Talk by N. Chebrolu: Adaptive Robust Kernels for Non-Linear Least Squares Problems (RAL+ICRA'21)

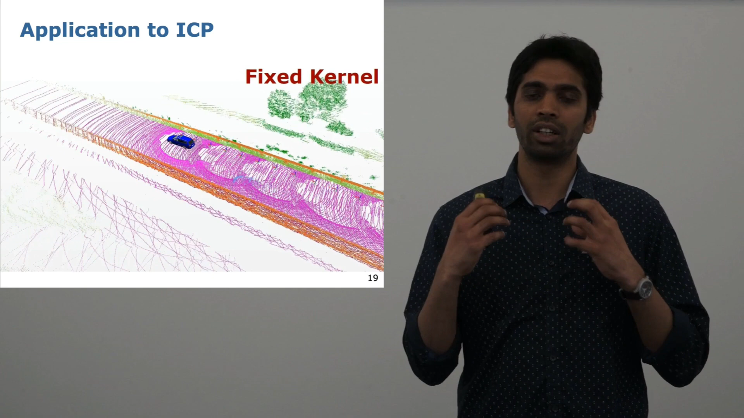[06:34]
where we match consecutive scans captured from a LIDAR scanner. Here now you see a fixed kernel. However, as the car passes by,
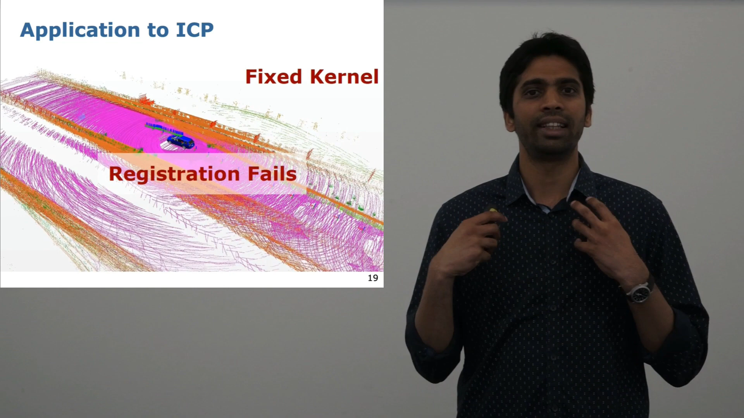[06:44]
the ICP gets stuck or dragged into this car and fails.